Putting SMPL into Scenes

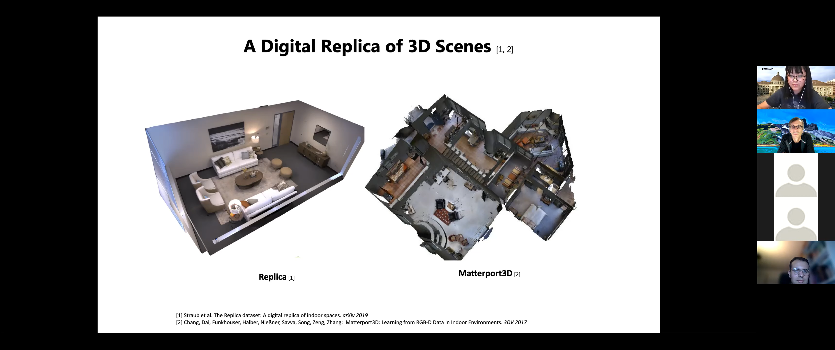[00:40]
many high quality data set of 3D endorsing has been proposed such as Metapod 3D and Replica. They use 3D scanning and reconstruction technologies to create digital 3D environment.